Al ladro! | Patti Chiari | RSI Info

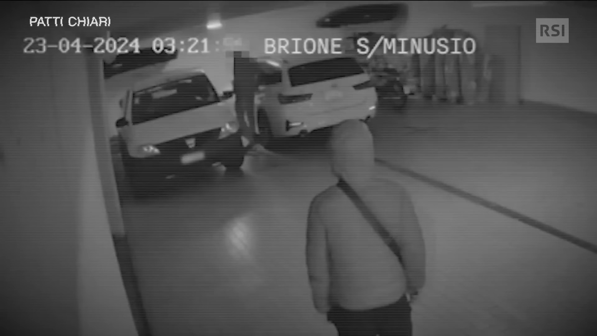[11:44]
Le videocamere di sorveglianza non sembrano preoccuparli. Anche loro sono a volto scoperto.